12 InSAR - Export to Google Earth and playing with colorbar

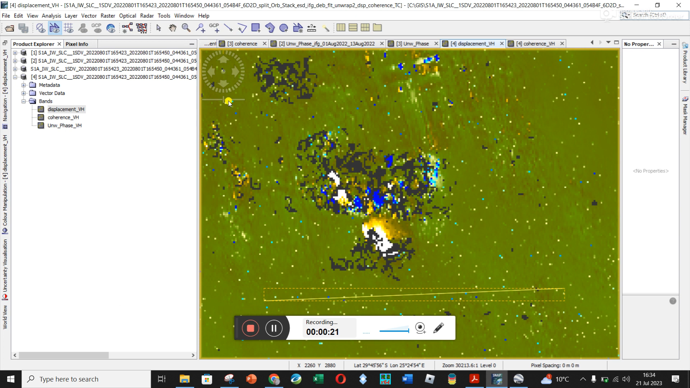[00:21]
And just see, actually, it works. Sorry, so I went here to look at all the data and then I closed it. Let's see if it works. And then I'm going to take a new line and do it over this region. And I think the green is zero. And let's see again if I go analysis, profile plot. And here's the new data.
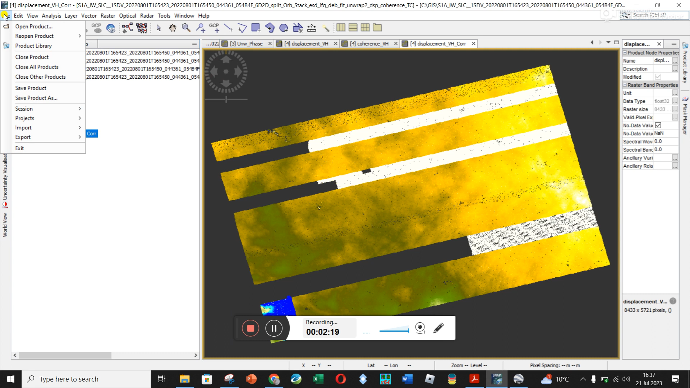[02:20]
I'm going to just export this for Google Earth. I've got a file, export, other, view as Google Earth KMZ, and just save it somewhere where you can find it again.
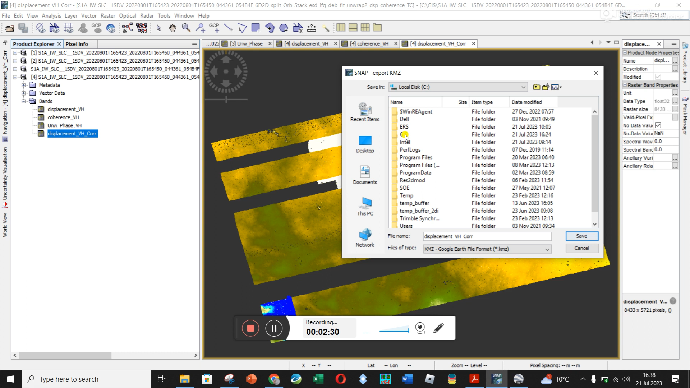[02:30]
GIS, and I'm going to save it over here. And while that's exporting, this was my original one that I created over a tailings dam where it's collapsed on the side here.
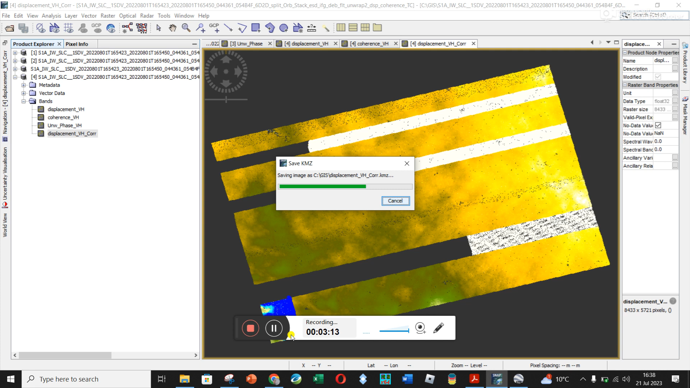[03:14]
I was busy exporting my KMZ and then realized actually my color scale was quite terrible for, it was quite gradual.
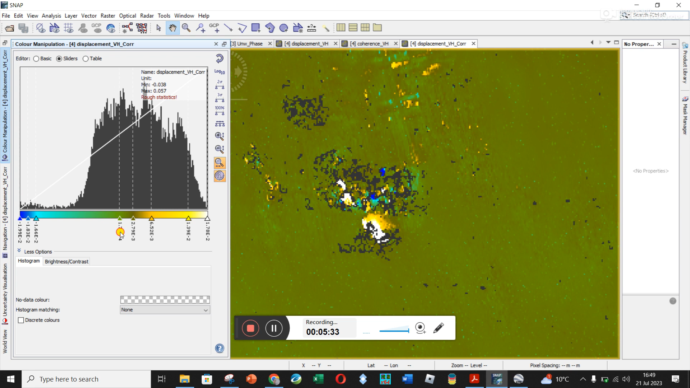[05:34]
I want my green to be close to zero there. And I mean, you could change this if you want it to red, but you could have quite a bit of fun playing around a bit, I suppose. I'm going to use orange here and put this over yellow. I don't know if you could delete one of these. If you click on none, then it doesn't go well. So yeah, you can play around with different color scales.
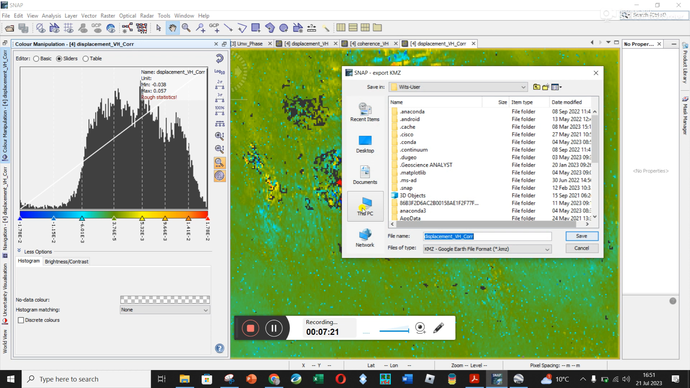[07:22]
So I mean, now I'm going to go and export this and see what it looks like in Google Earth. That seems to take quite a while. And so I will pause the video and then show you that it looks like the end. Let's save it. I'm going to see my existing one and just see
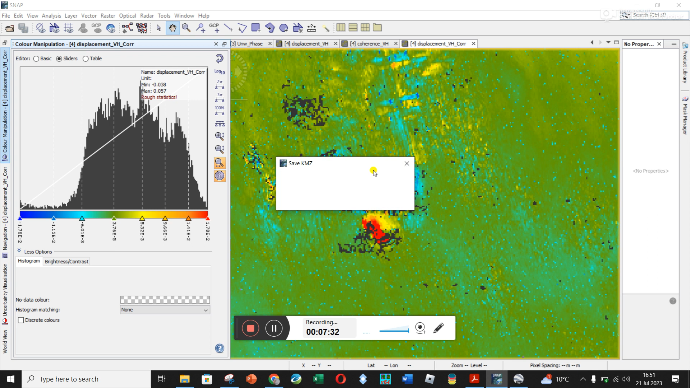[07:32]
how did this red region down here correlate. This is the older one where I hadn't played with the color bar.